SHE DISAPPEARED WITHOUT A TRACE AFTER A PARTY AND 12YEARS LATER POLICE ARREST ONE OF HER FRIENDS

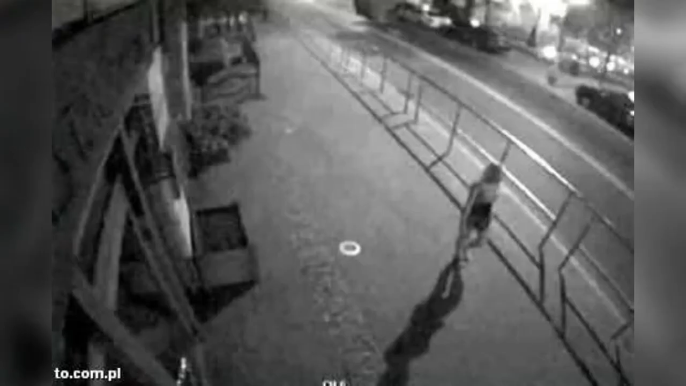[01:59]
During this tour the security cameras recorded Ivona walking along the boulevard.